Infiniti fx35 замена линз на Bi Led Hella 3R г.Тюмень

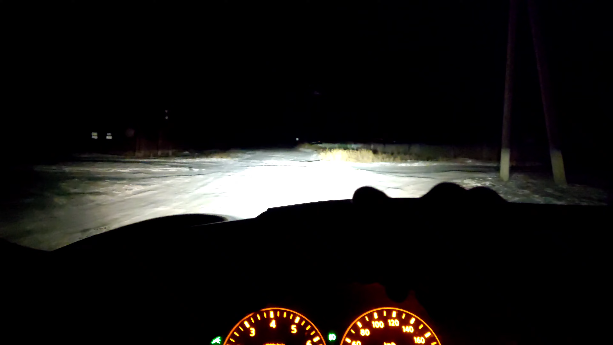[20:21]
Они вот сходятся. Ну, свет вообще шикарный стал, конечно. Это ближний сейчас, вот дальний. Просто офигенно. СТГ такая, так сказать, ну да, более, ну, более резкая. Вот, то есть, видим ступенька, да? Вот она, ступенька вот эта. Две фары должны сходиться здесь. Не раздельно ступеньки, а именно две вместе.
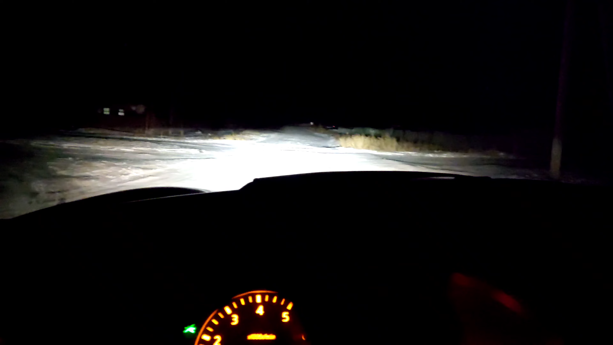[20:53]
Вот тогда свет вообще шикарный становится. Ну, то есть, навстречку не светит. Вот, да. А вот на обочину светит. Так, ну, сейчас покажу, какая на стене цветотеневая граница, да. Ну, как бы, да, такая достаточно резкая.
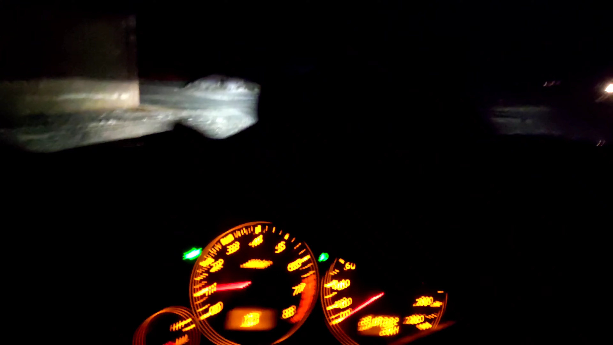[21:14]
Подсветка знаков там какая-то, может быть, есть немного. Вот такая вот граничка.
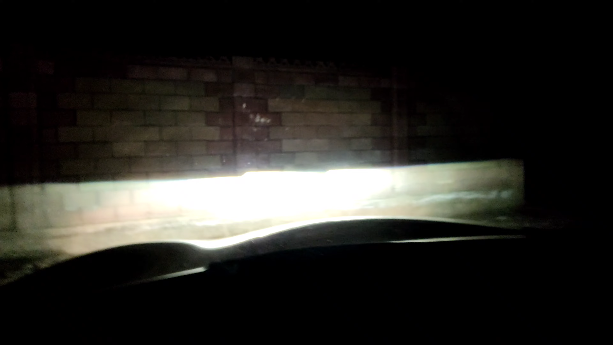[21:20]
В общем, классно просто получилось по сравнению с то, что было, и сейчас это вообще, блин, нечто.
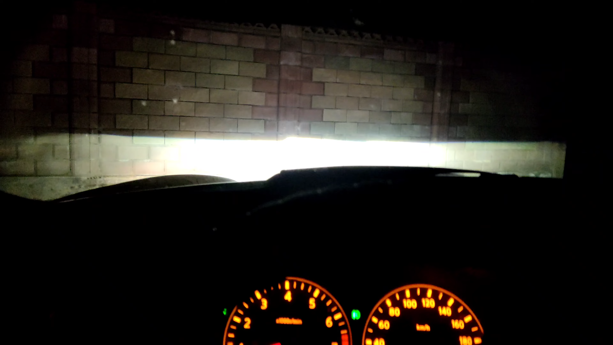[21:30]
Офигенный свет, конечно. Ну, вот сейчас в другую сторону
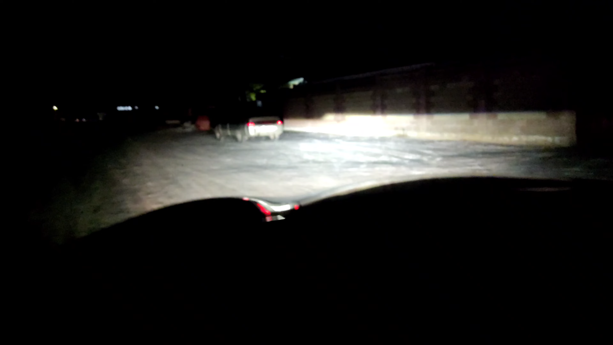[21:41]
повернусь. Вот такой вот свет шикарный. Вот он. Опа, сфокусировался, да, классно.